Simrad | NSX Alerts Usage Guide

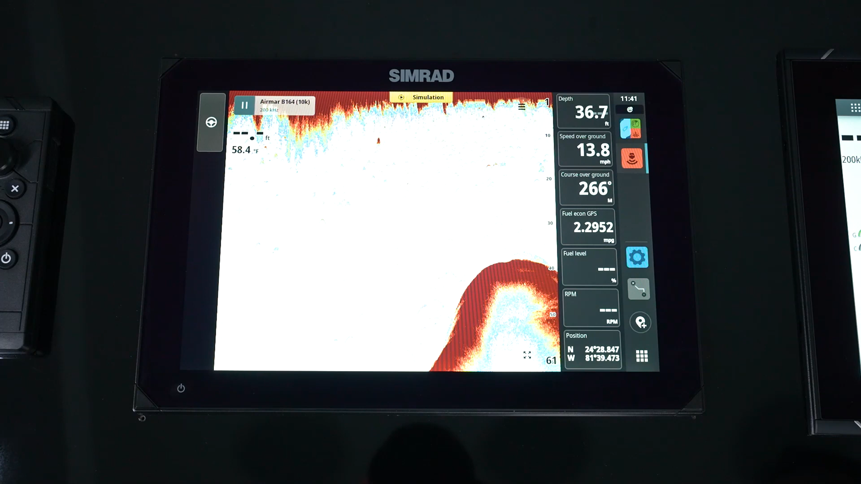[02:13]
On screen: depth 36.7 ft, speed 13.8 mph
So remember, we set that depth alarm for 70 feet. So now that deep water alarm comes on. And now remember, it stays on the screen until we either hit the mute or slide it to the right.
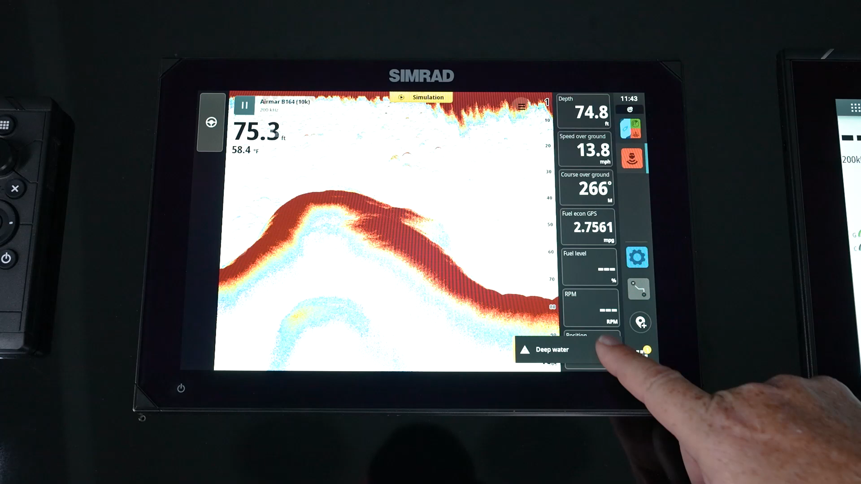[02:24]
On screen: speed 13.8 mph
So we hit mute, it disappears. But you'll notice that you have that yellow circle with the one in it telling you there's one alert that is there.